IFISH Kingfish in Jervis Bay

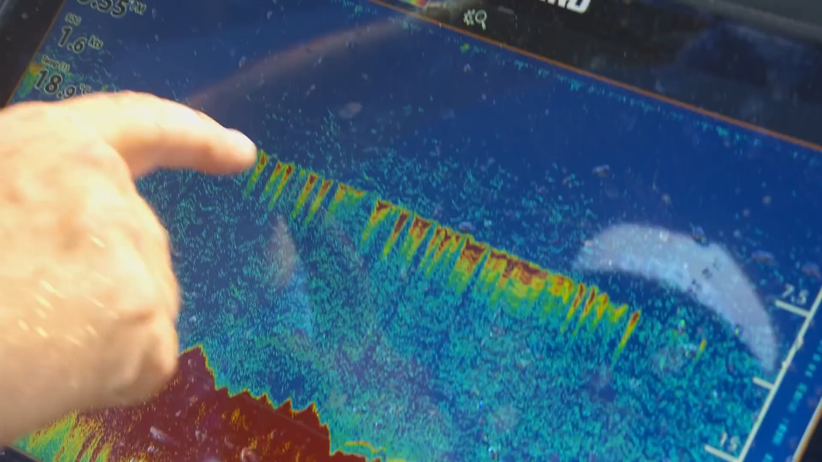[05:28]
You can actually see here on the sounder exactly where that downrigger bomb is going and occasionally actually see fish and swimming up it and have a little look.